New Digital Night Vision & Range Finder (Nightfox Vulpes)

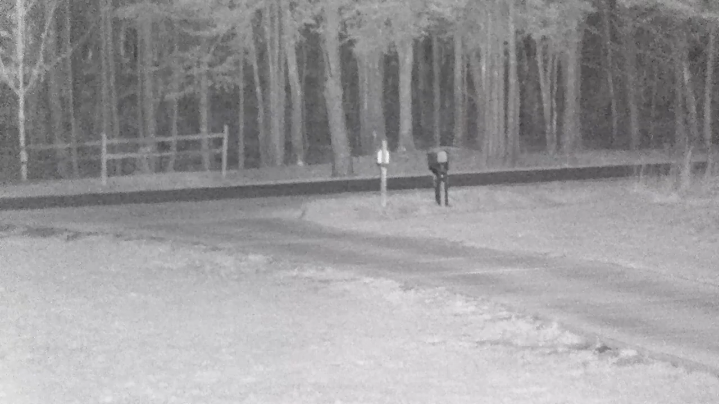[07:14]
footage we'll start off at the front of my driveway and these mailboxes are at about 100 yards when you turn on that rangefinder you actually see it strobing and flashing it also to display the
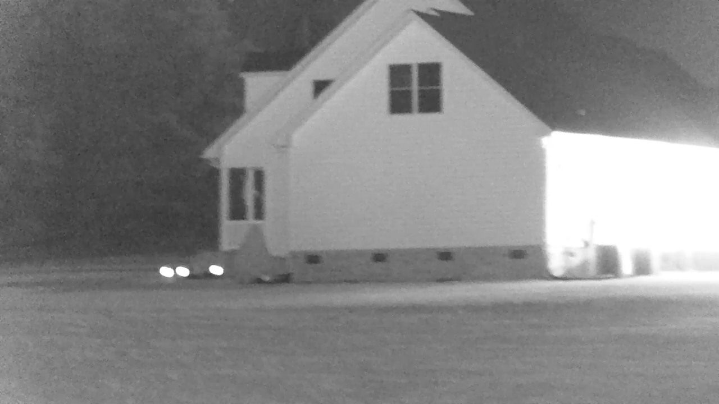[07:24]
yardage on the side but again we won't see that right now they say the effective distance is about 220
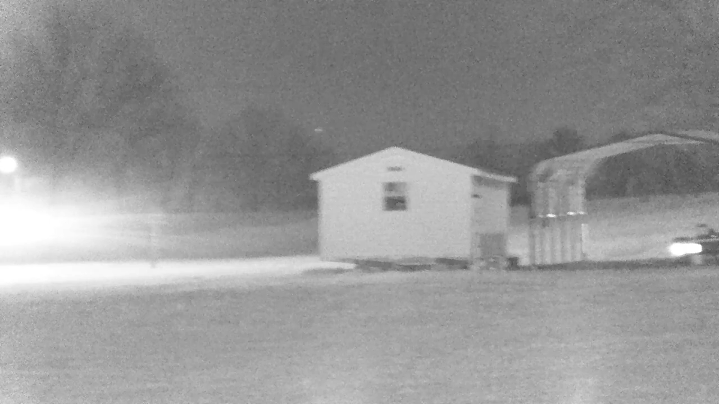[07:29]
yards but in fact when we start looking at this house it's actually closer to 250 yards which is
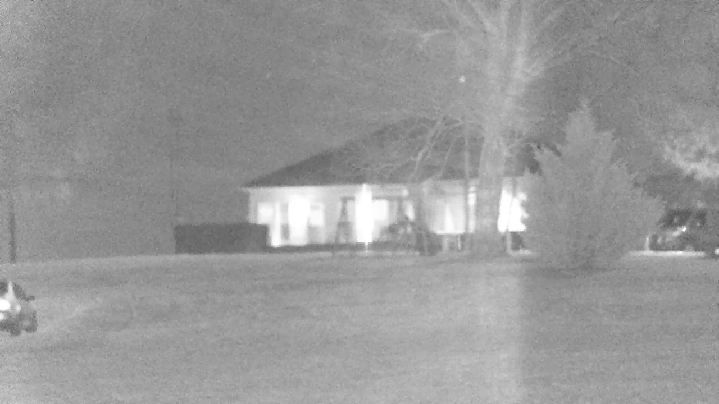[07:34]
really impressive you can see man-made structures show up incredibly nice but this is right at about 90 yards looking at some deer bedding down in a field now this is really slick because you can see the eye shine incredibly well and even when you start the range this is an ir ranger so there is not visible to the naked eye so it doesn't disturb what you're ranging it also allows you to just kind of individually pick out targets to range especially if you're using this to spot for hunting or just doing surveillance to determine yardage this is a really nice feature again displaying the yardage
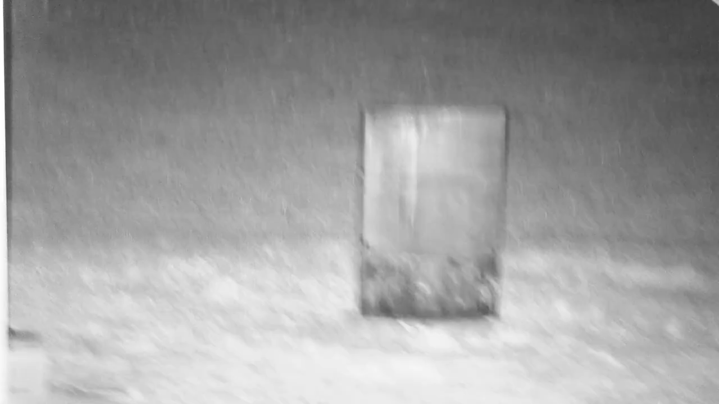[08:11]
and i'll show you guys a clip in a second so this burn barrel is at about 15
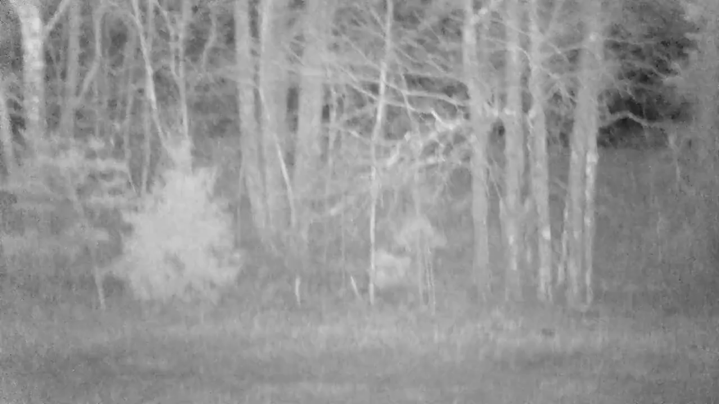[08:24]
and overall good clarity anywhere from 15 out to 200
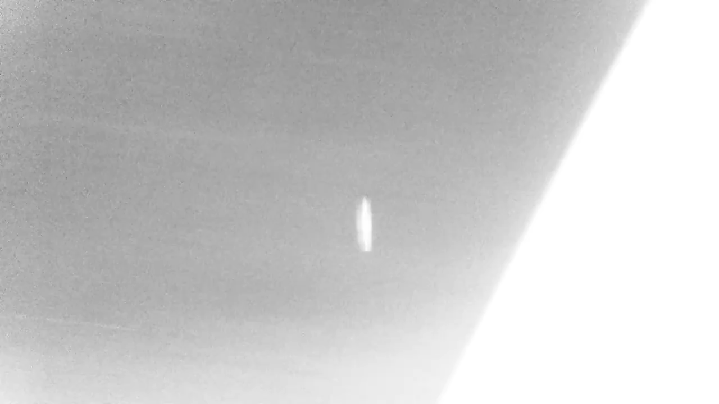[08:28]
yards and
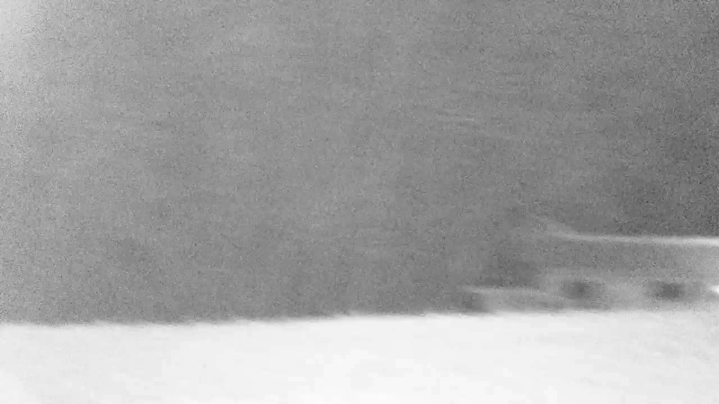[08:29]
you can see
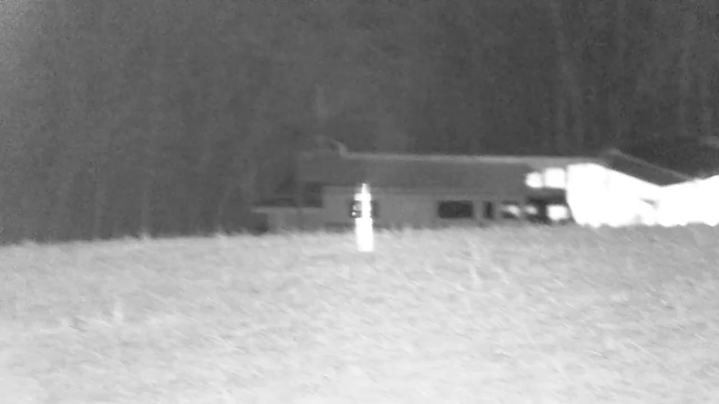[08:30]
right here this is getting close to that limit of 220 and then transitioning over to the tree line which is about 250